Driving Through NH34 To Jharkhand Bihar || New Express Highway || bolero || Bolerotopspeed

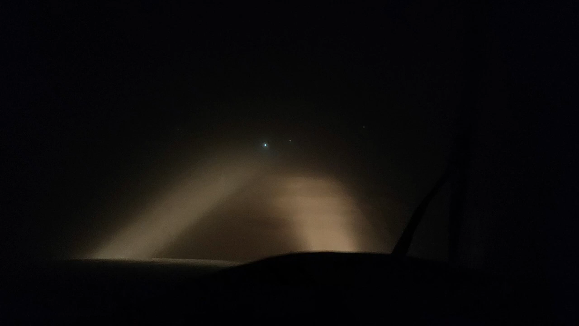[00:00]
तो यहां पर कॉन बैटा यार सुबह सुबह और निकल गया हूँ मैं अल्मोस्ट जारकन बॉर्टर के पास तो अभी बहुत ही धीरे धीरे जाना पड़ेगा ठीक है और यहां पर कौन बैटा है यार सुबह सुबह यह लोग सोता नहीं है कि रात को शायद
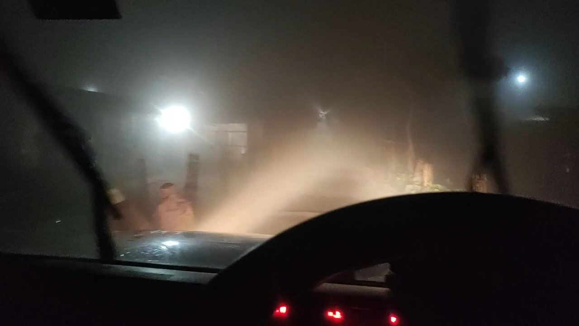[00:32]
कितना कौरा यार तो बहुत ही क्यारफुली चलाना पड़ेगा और बहुत ही क्यारफुली देखना पड़ेगा तो गाईस मिलते हैं जब सन्राइज होगा ठीक है क्याँ कि अभी थो बहुत ही फॉग